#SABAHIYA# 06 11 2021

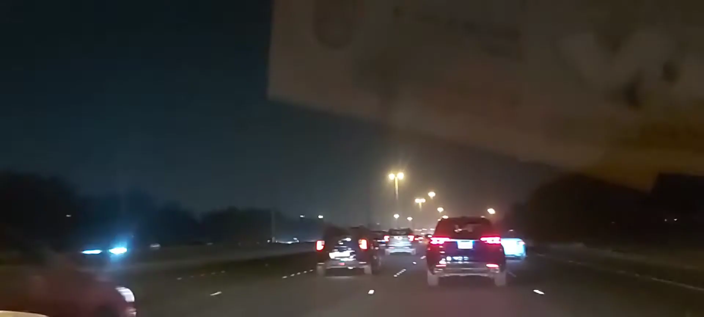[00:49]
Di yan, sa papuntang airport yan, dito sa Sulaybicat, ay sa Jilib. Sa Jilib. Diretso ba't eh? Oo nga, diretso eh, gagong ano eh. Doon ka lang sa gitna, huwag ka dito sa gilid kasi daming ito. Ano sila kasi eh? Huwag ka dito sa, oo oh, dito. Yan sa dyan pala sa sintro.